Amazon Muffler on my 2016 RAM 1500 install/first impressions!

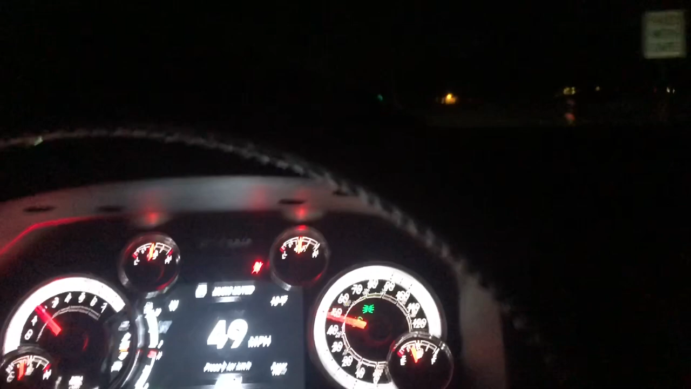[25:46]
so that's pretty good and we'll go ahead and open some of the windows